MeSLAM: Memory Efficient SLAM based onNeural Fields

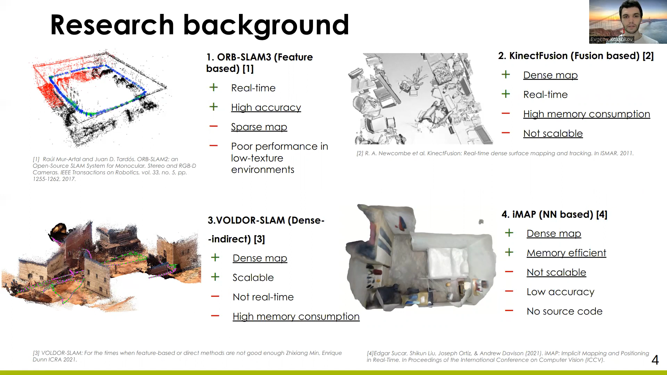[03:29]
Due to the implicit map representation, it produces dense maps with low memory consumption. However, it is able to work only in small environments. In our work, we proposed a normal SLAM approach.
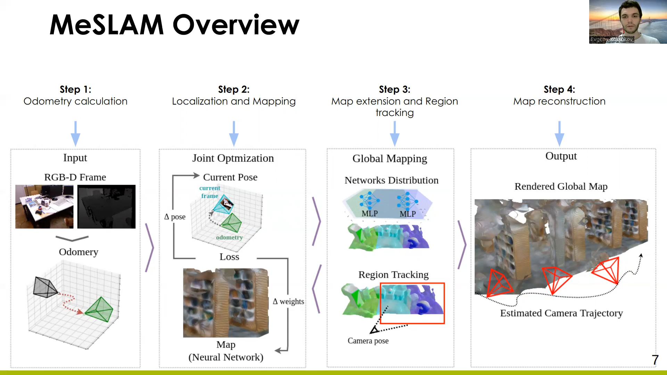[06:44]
However, maps of the other regions that are in the camera field of view are updated, but without influence of the influence of the camera pose. Such approach provides robust pose estimation and at the same time smooth region stitching. Step number four uses all regions to reconstruct the whole environment. This slide explains the joint optimization step in more detail. The main idea is to compare the received from camera data with the internal representation of the neural network, and to update the camera pose and network weights based on the comparison result. Odometry is used as initial guess above the current position.
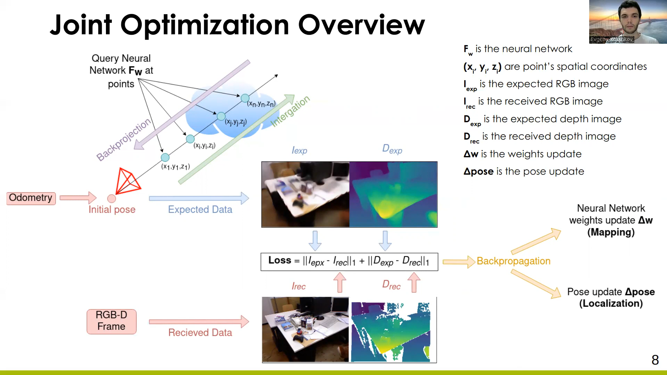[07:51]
L1 norm between the expected and received frames forms a loss. Due to this loss, the loss-by-progression technique refines the pose and the network weights. In other words, it performs authorization and mapping. This slide demonstrates the architecture of each neural network.